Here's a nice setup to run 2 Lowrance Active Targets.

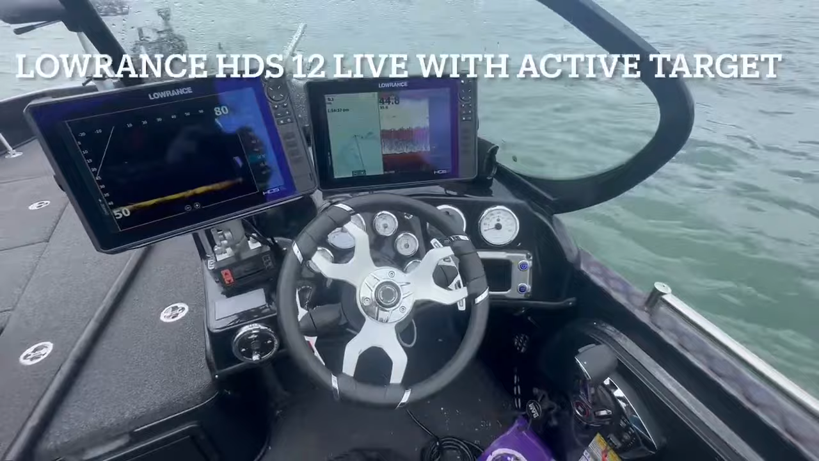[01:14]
If he starts reacting, I might start popping it or hopping it or whatever I've got to do. But I've got my own unit over here.